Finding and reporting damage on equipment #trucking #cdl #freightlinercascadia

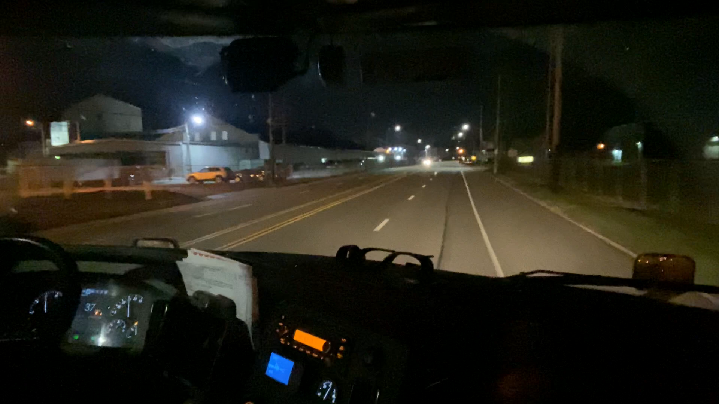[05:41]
my my lead in my dolly because i was spotting my dolly because that was going to be my tail boom send me the pictures i got the pictures something's wrong right there oh like a piece of cardboard or something but it didn't blow away when i went by so something in there holding it down you don't run over stuff in the road oh no matter what it looks like oh so that right there i covered myself as far as i took
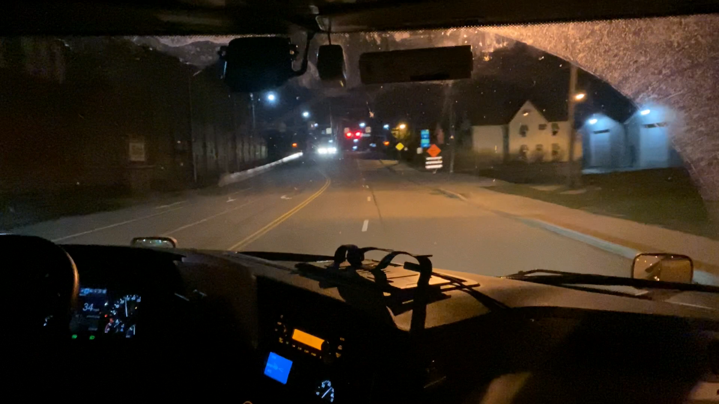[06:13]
pictures i notified someone immediately you don't want to get going down the road and call and say oh man 30 minutes ago i was at erie and this trailer got looked like it was hit and then i'm like nah man you already left with it and if you don't report it and let's say you don't report it oh that looks old i ain't reporting that you get it back to the yard on the relay the next drive we're gonna hook up to it to get it